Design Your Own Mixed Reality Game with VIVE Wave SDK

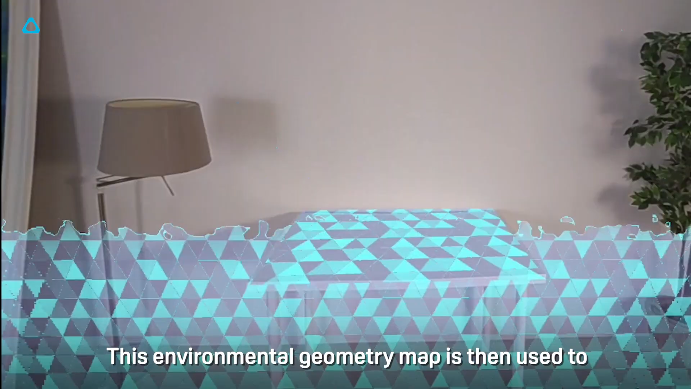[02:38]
This environmental geometry map is then used to create virtual contextual boundaries for the content.